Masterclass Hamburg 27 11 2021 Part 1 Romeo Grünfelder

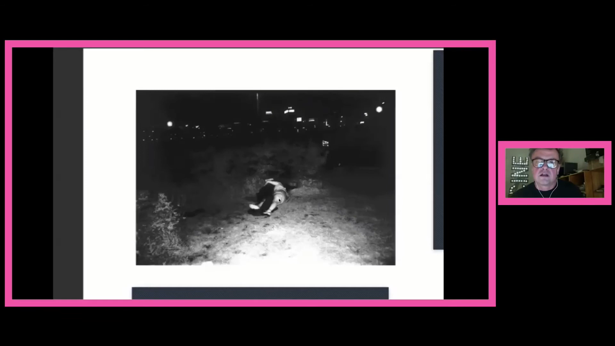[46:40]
You see the park, it's dark, and the infrared camera, maybe he has also used light, but the infrared camera shows very precise people hanging around.